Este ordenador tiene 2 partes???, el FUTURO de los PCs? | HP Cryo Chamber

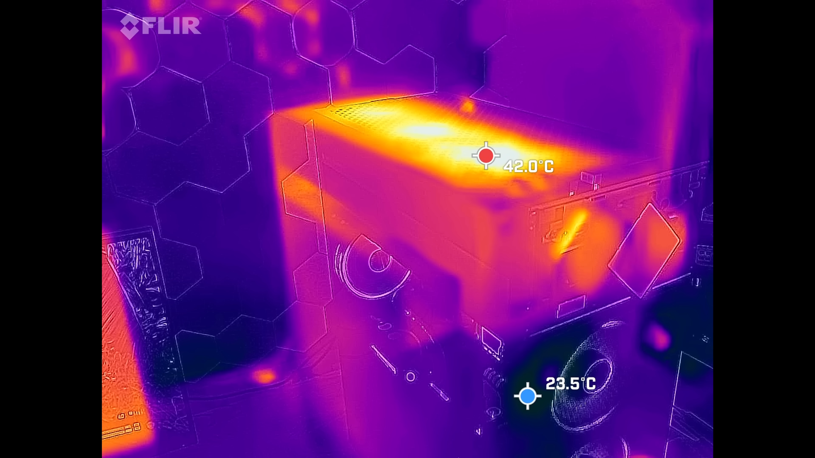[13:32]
36 ahí en la parte de arriba
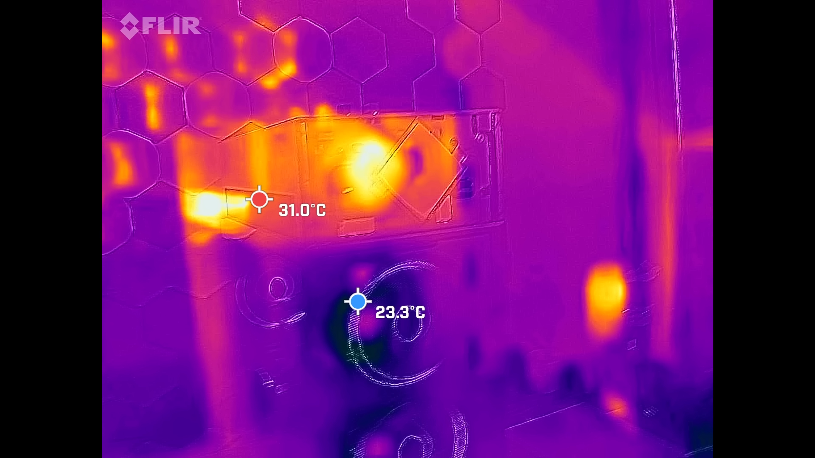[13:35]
quitamos la tapa Pues Mira Vemos que hay 60
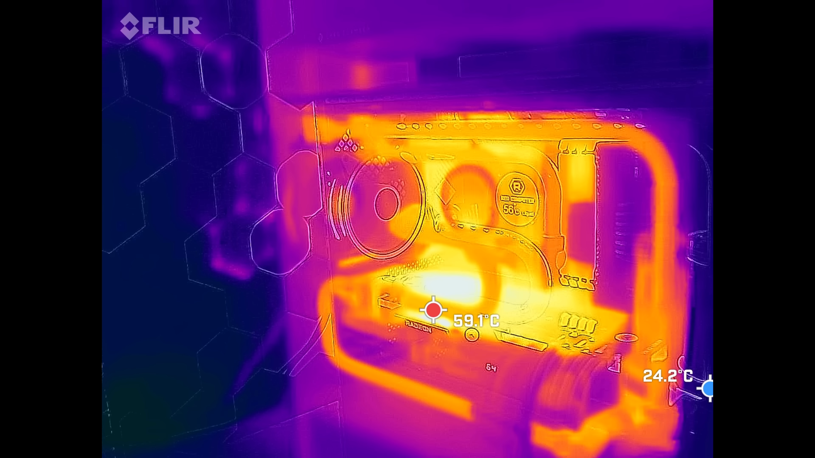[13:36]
La parte de los URM No es la más caliente
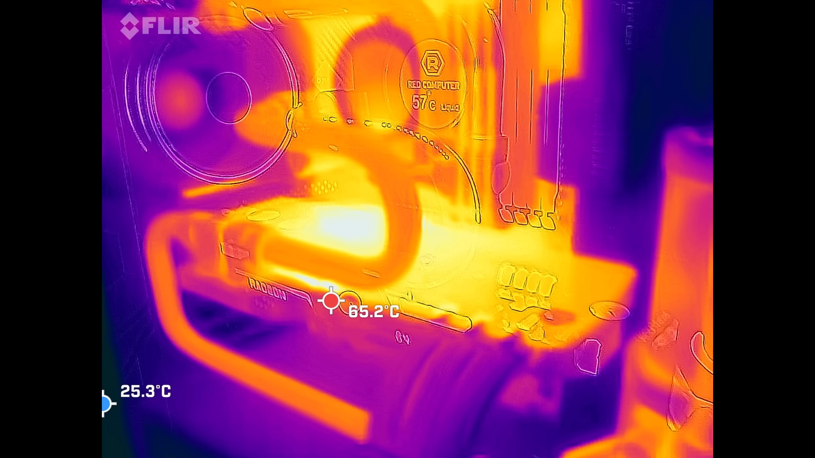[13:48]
hemos metido chicha
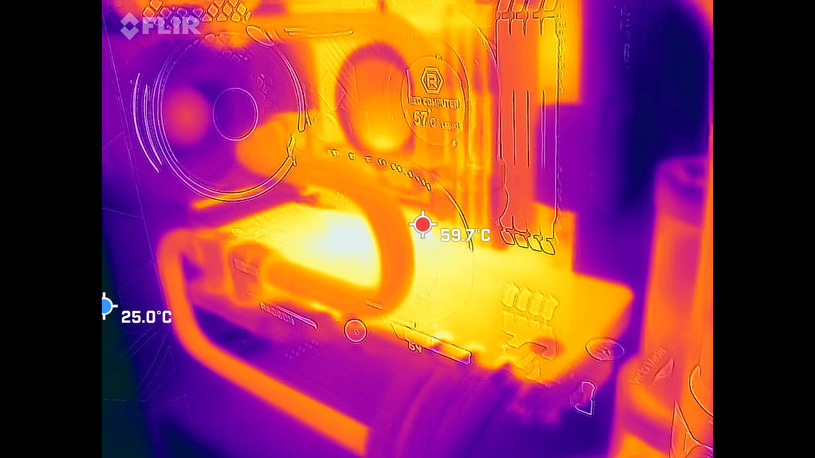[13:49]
A la gráfica Ahora la gráfica Es lo más caliente Pero joder Tiene unas temperaturas Un poquito